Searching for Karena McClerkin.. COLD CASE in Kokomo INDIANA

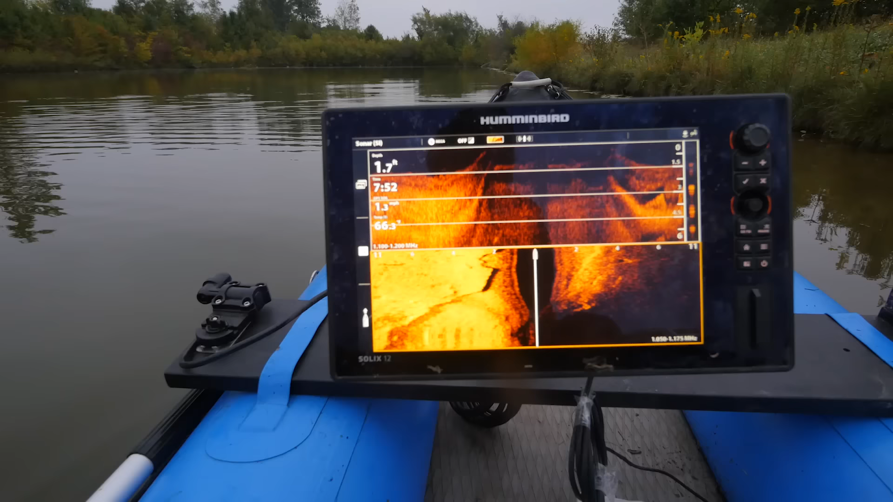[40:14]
On screen: depth 1.7 ft
So for those of you wondering what we're looking at for on sonar here,
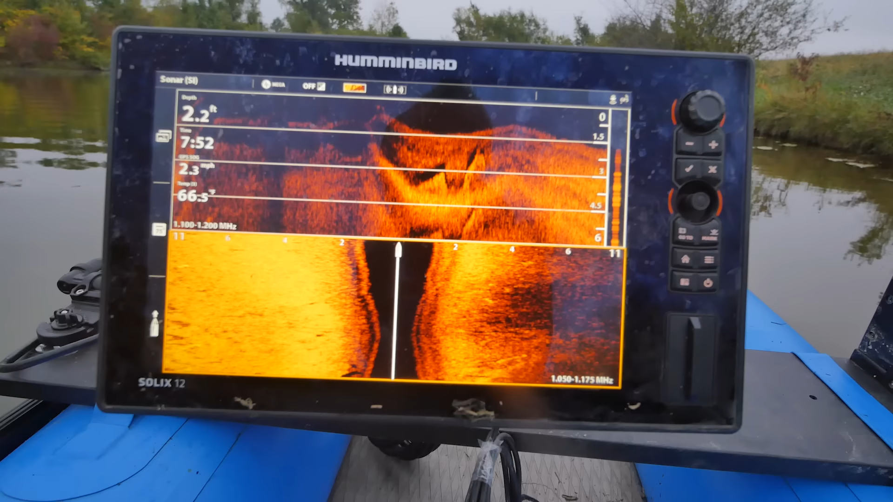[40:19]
On screen: depth 2.2 ft
this is a side scan here, and we're casting off 11 feet to the left and 11 feet to the right.
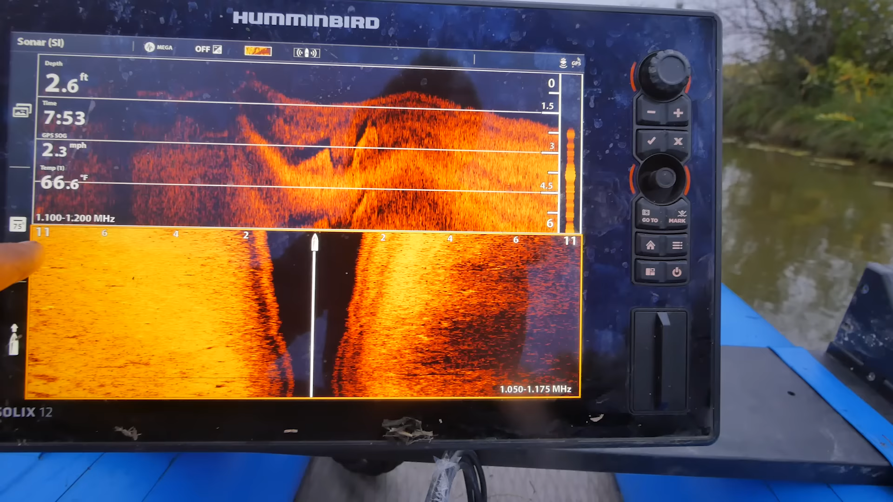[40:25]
On screen: depth 2.6 ft, water 66.6°F, speed 2.3 mph
Oh, we got something else right here too.
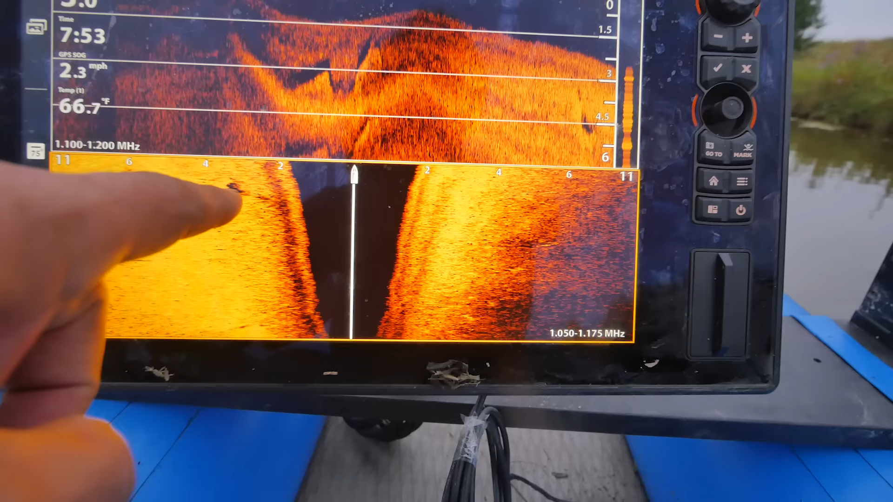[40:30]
On screen: water 66.7°F, speed 2.3 mph
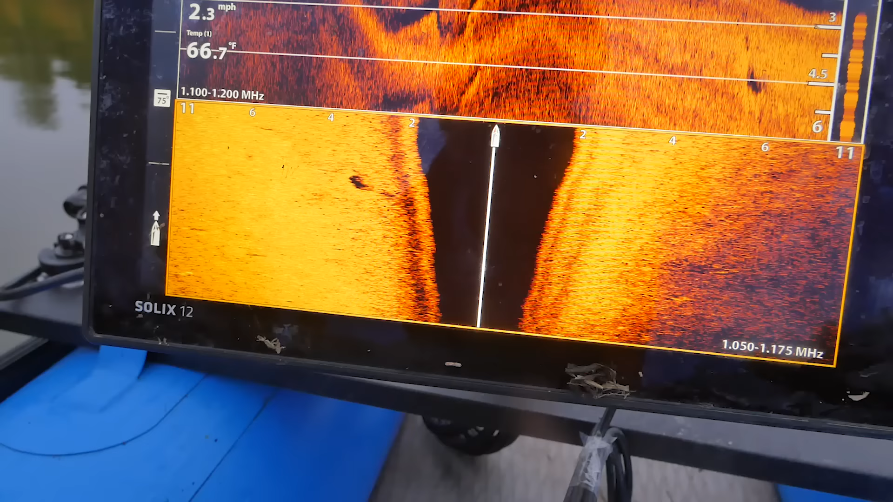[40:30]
On screen: water 66.7°F, speed 2.3 mph
So that's something to take a look at.
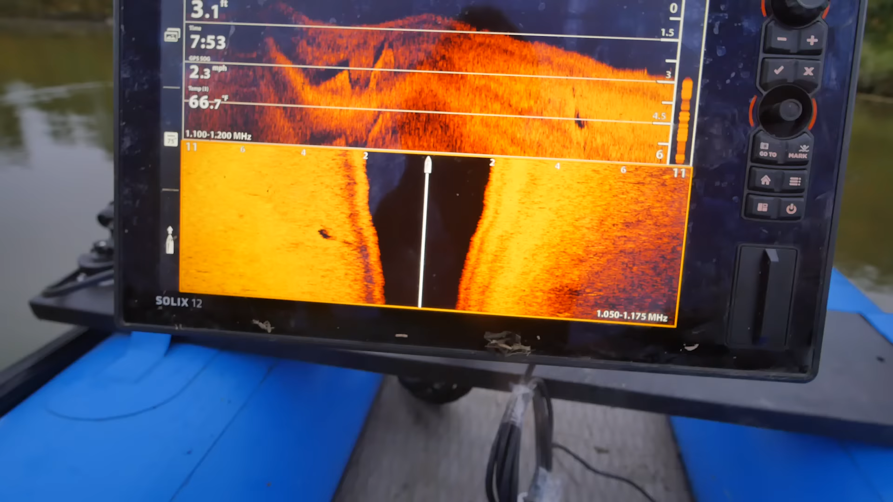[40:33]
On screen: depth 3.1 ft, water 66.7°F, speed 2.3 mph
Anyway, the black part is a water column.
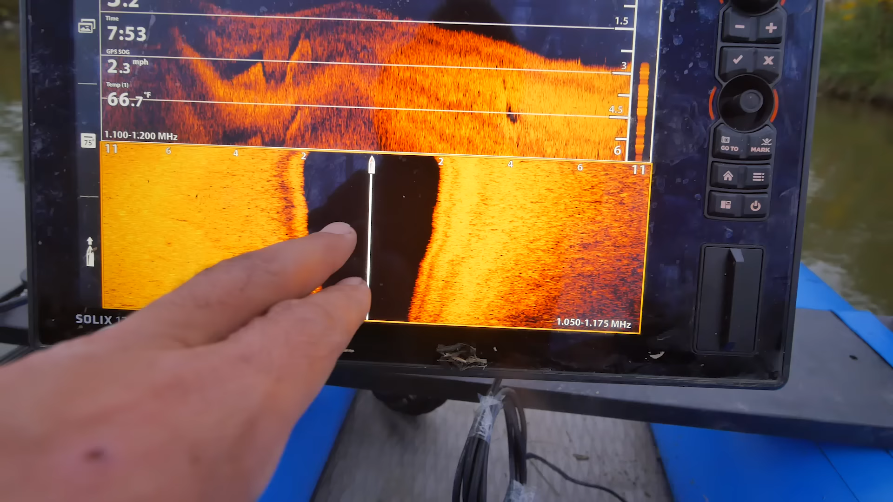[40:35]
On screen: water 66.7°F, speed 2.3 mph
And then this part up here is down imaging.
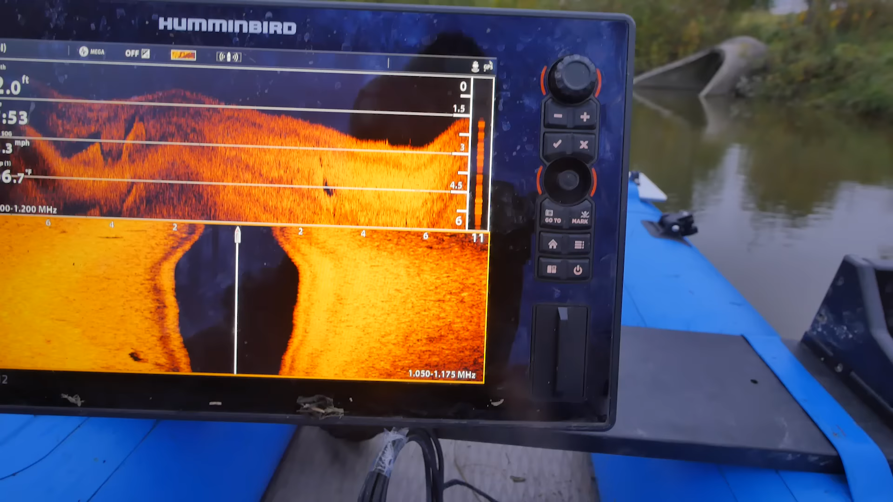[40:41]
So this is looking straight down on the object, whereas this is looking to the left and to the right.
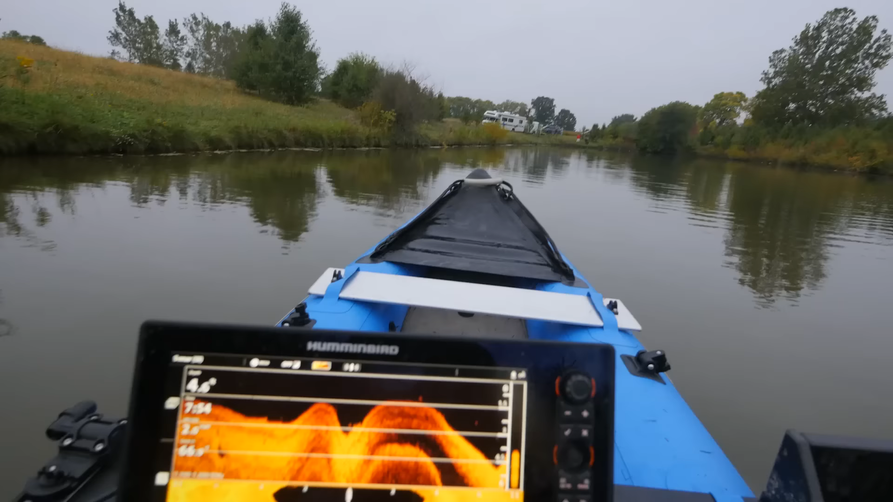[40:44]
And then the other thing that's really nice about this is we are dealing with a flat bottom, as we had mentioned before.
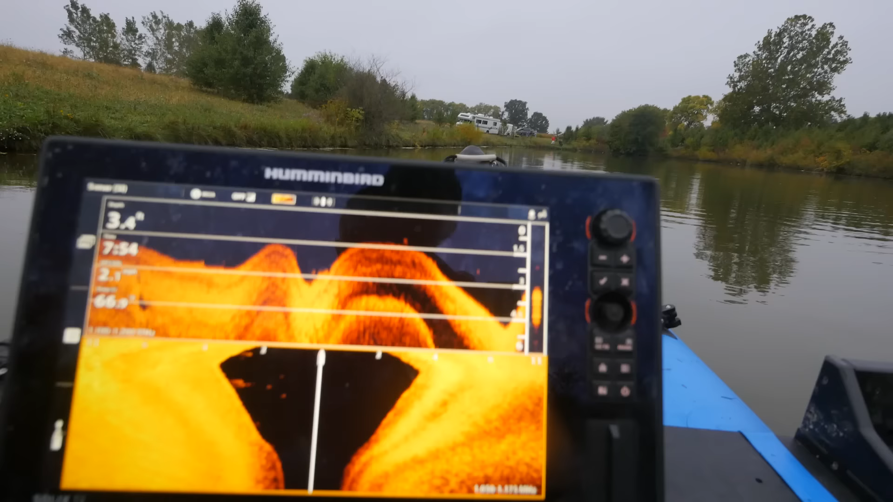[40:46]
So any type of anomaly is going to stick up really nice for us.
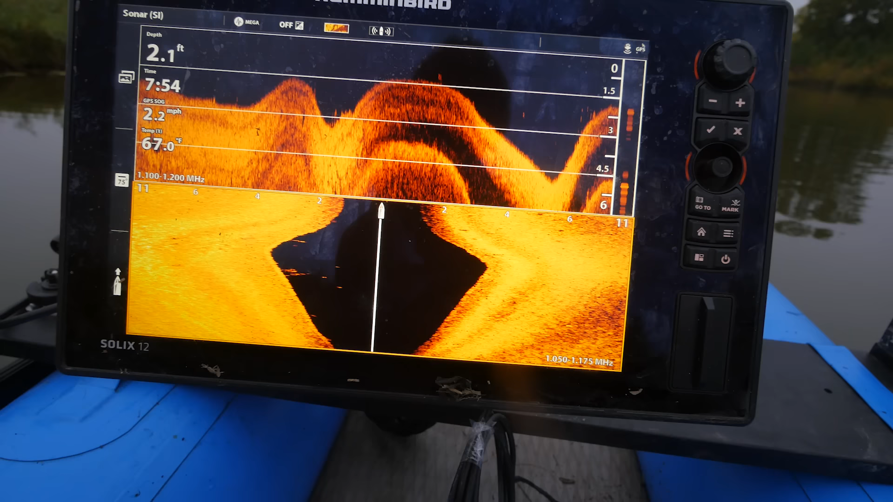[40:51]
On screen: depth 2.1 ft, speed 2.2 mph
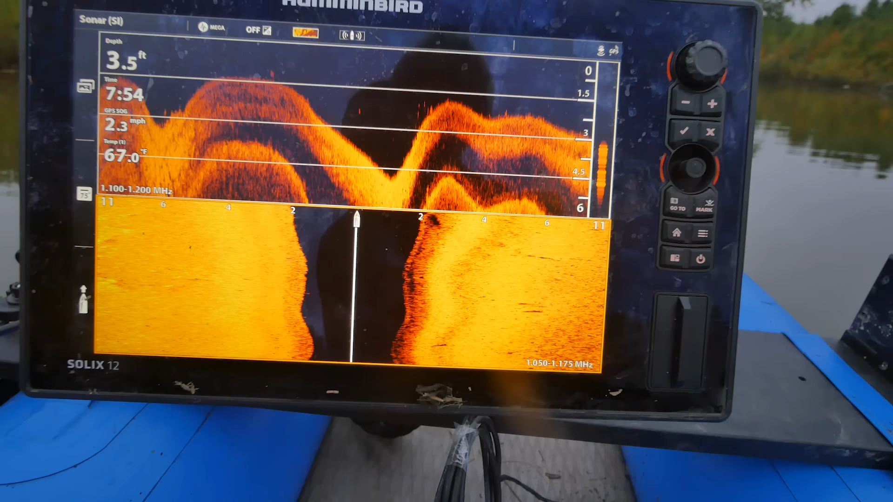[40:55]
On screen: depth 3.5 ft, water 67.0°F, speed 2.3 mph
Okay, right here, Sam? Yeah. We want to check something here?
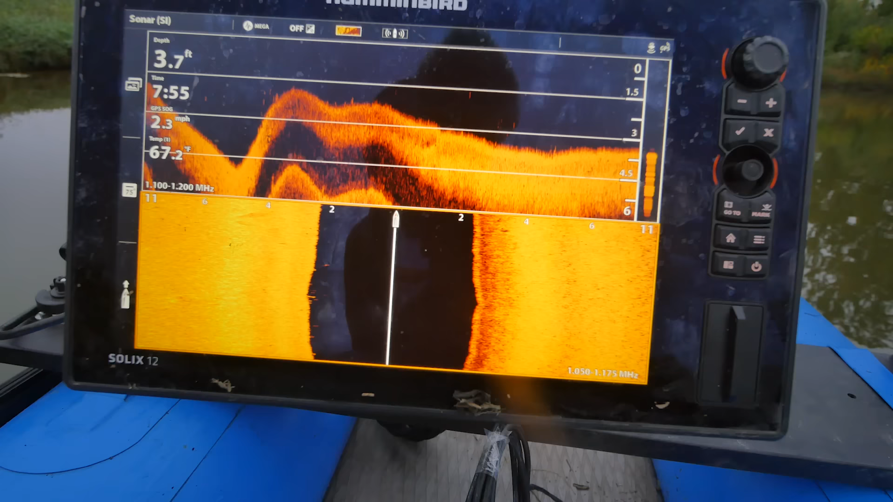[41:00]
On screen: depth 3.7 ft, water 67.2°F
Yeah, go ahead and suit up.